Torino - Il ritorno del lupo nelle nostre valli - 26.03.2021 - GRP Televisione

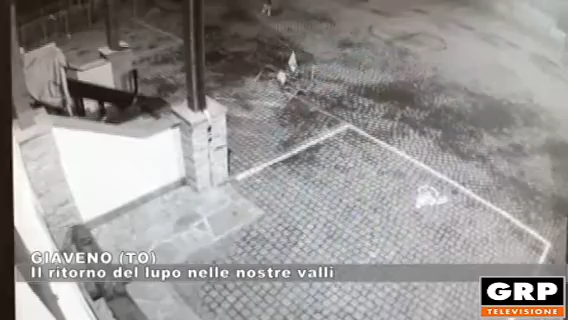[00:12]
dove si vedono due lupi che inseguono e sbranano un capriolo rimasto senza una via di fuga.